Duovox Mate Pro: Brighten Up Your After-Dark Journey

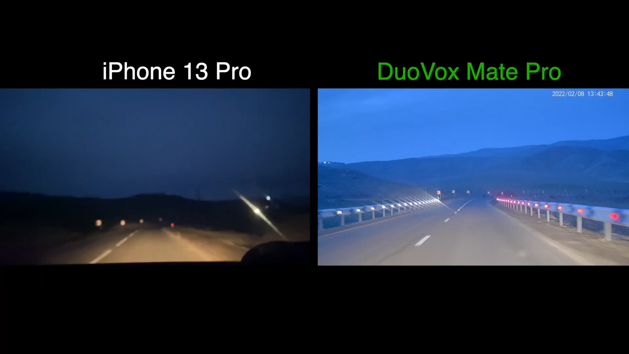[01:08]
Duovox's built-in security features and dashcam capabilities also make it a perfect surveillance device, keeping you and your loved ones safe.